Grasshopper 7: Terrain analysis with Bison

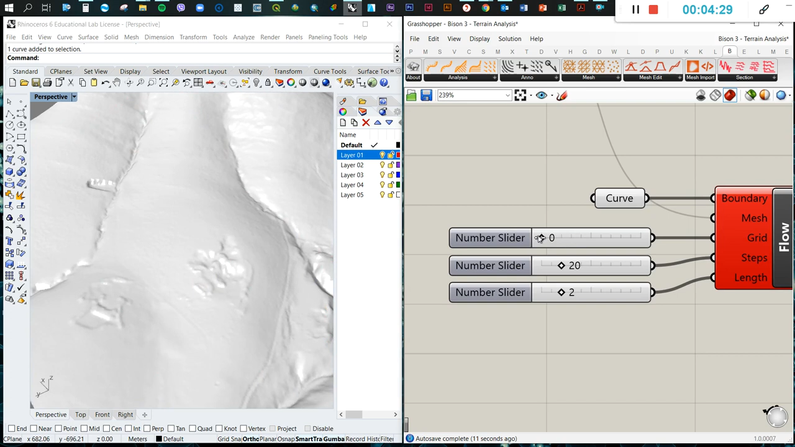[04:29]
flows or lines. So now let's try not to move this to number zero.
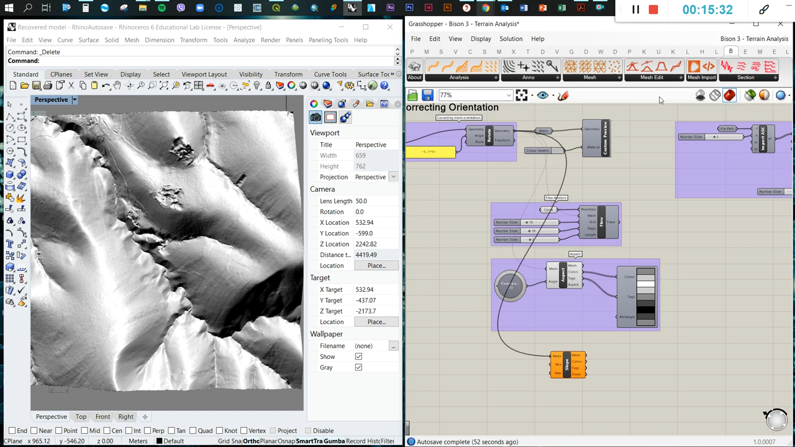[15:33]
Okay, so now we have the mesh, the slope, sorry.
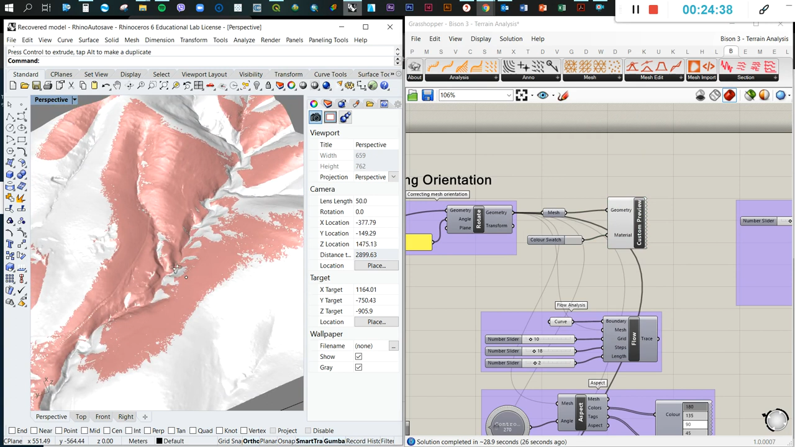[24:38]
So all these locations you can observe or see this point. From these points of course not.